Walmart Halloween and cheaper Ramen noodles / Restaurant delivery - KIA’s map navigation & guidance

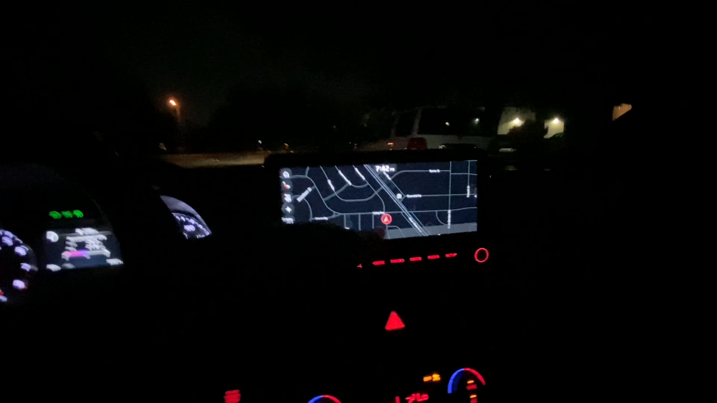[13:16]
So it'll constantly give you your GPS while you're driving, which I think is cool. Yeah. They went all out.